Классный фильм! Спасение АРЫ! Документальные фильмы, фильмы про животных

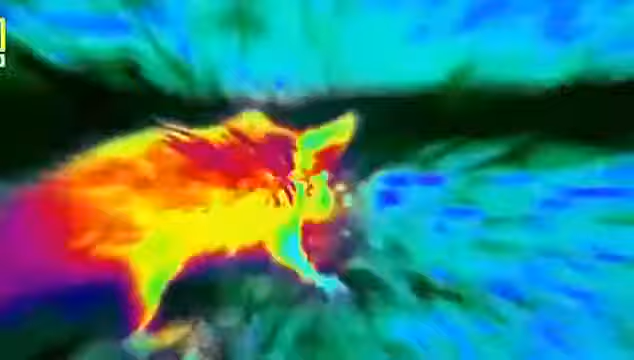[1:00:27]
Охотясь на добычу, хабу может нацеливаться на жертву температура тела, которой выше температуры окружающей среды.